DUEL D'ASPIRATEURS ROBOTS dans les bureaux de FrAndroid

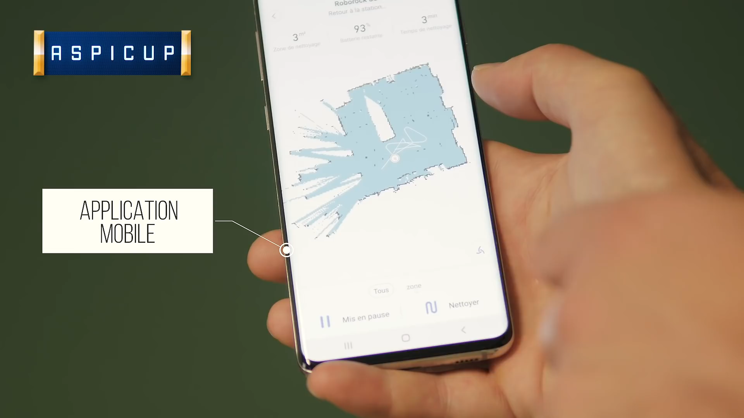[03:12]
des commandes manuelles et trois heures d'autonomie avec un retour à la base en cas de besoin.